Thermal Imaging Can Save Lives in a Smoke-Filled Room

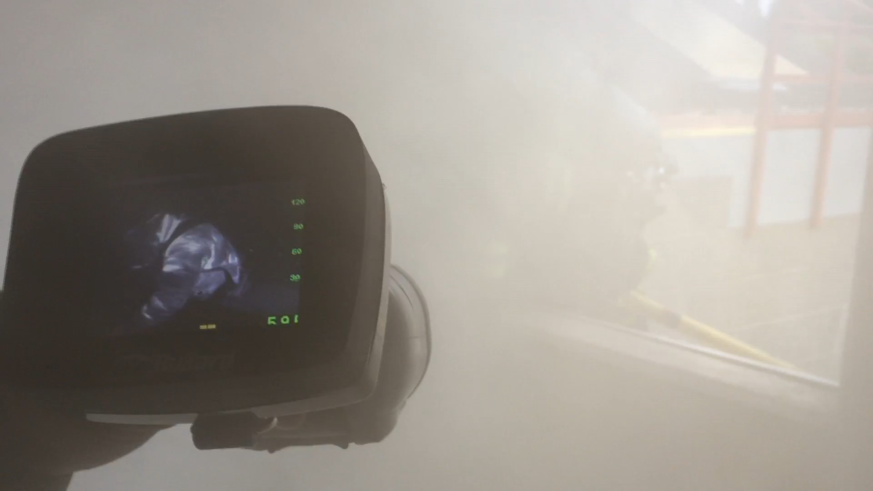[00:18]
So he wouldn't just hop off the sill and go through the floor.
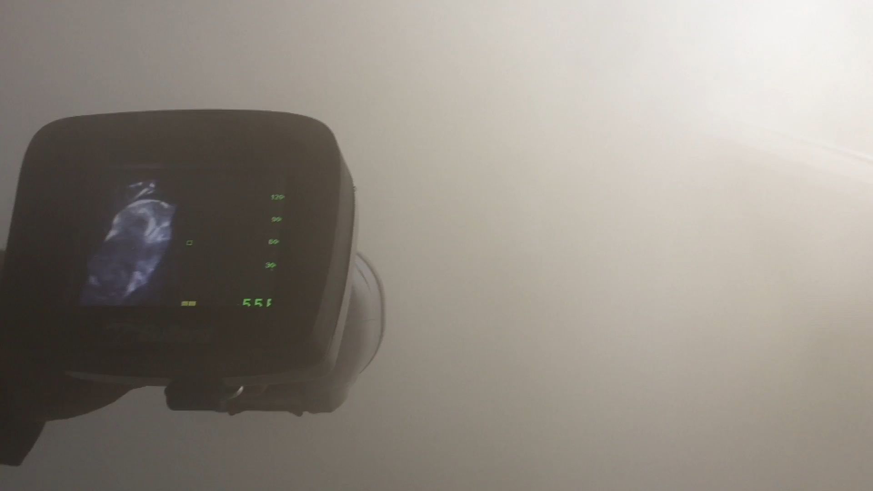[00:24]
So in here you can see how a cylinder is black, just because when you breathe compressed air, it gets cold.
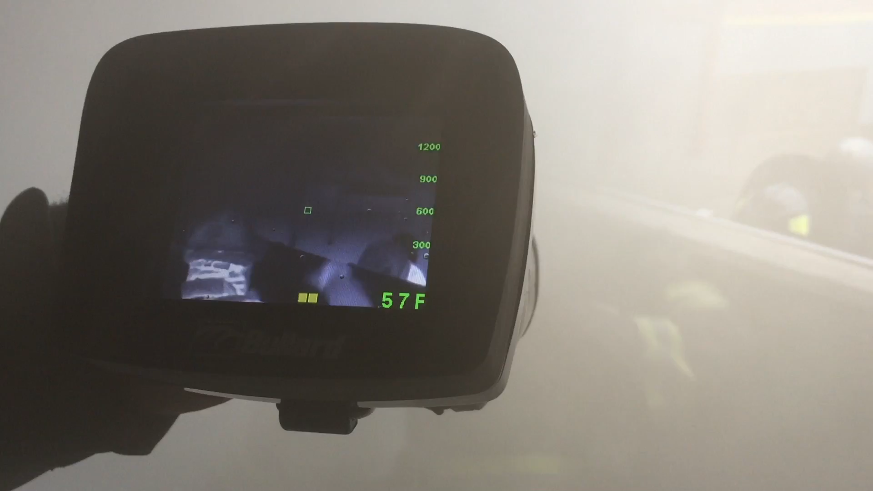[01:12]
On screen: spot 57°F
Do you see the contrast of that cylinder that I was just talking about?
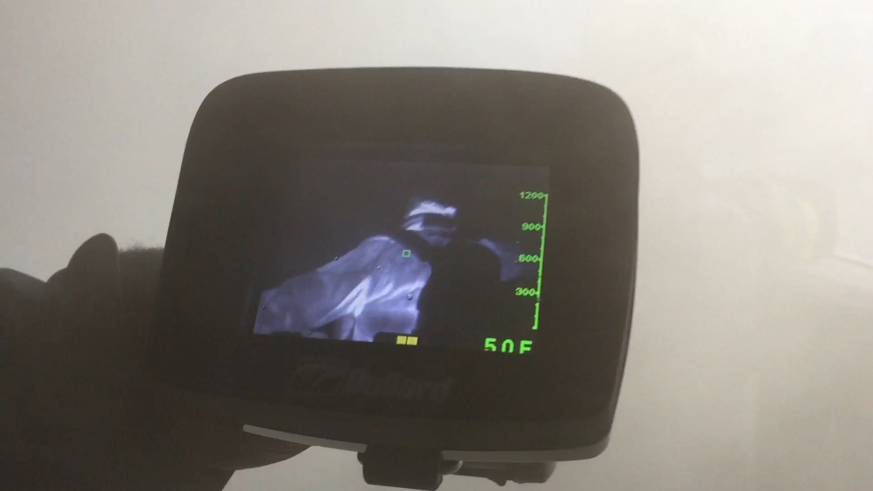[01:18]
Yeah. In him? That's his air bottle.